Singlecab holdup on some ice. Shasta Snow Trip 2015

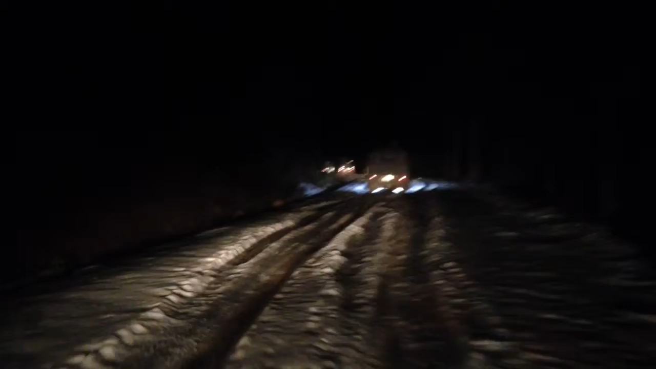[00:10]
Oh, they're slowing down. Oh, fuck. Oh, man. Spread out, guys. Oh, shit. What is he spinning?